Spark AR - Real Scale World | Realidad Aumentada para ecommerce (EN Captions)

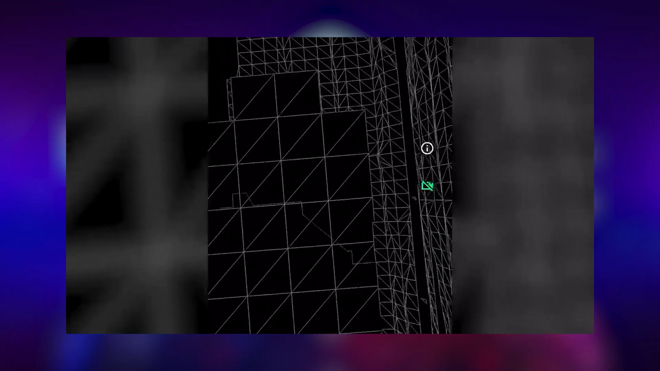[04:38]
Esta tecnología utiliza el sensor LiDAR para generar un elemento virtual.